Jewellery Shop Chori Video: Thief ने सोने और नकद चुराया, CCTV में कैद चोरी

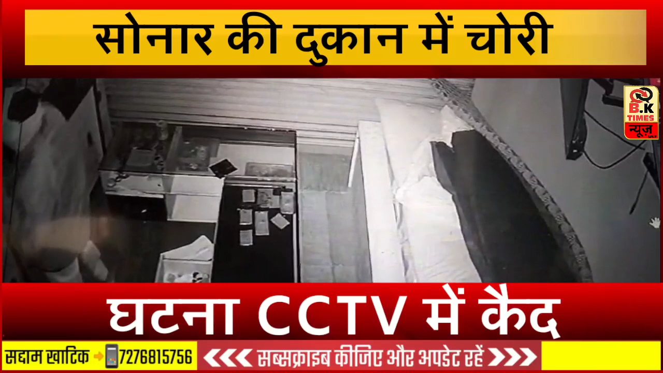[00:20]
اور اندر واردات کا سارا نظارہ سیز ٹی وی کیمرے میں قید ہو گیا دکان کی گلے میں رکھے نگت